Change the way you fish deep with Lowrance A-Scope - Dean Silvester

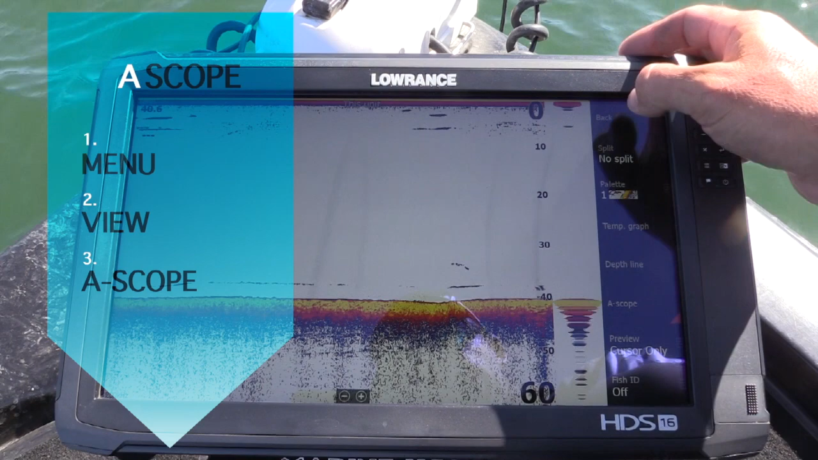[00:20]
Push menu, choose view, there it is there, A-scope, push that on. Now you notice what looks like a bit of a flasher and stuff going on on the side. So this is now real time. You can see fish coming in and what they're doing. I'll show you what happens when I drop my lure down. So you can see my lure starting to drop down now. And you're watching that in real time. See that fish there just moved slightly. I just stopped that lure just above this.
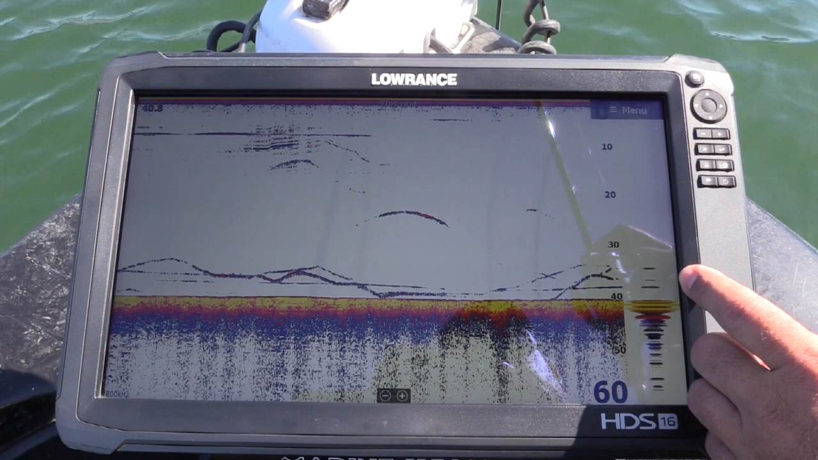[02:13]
So there's my lure sitting here. There's another fish flying up. He's really active once he gets to that lure, but he won't commit. There's another one. Just won't quite make up his mind what he wants to do.